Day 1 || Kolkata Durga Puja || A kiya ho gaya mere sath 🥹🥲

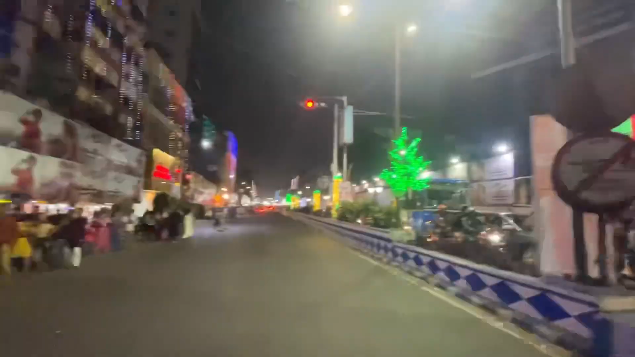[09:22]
This is Kolkata, Durga Pujamanda. At the night, it is 12.30.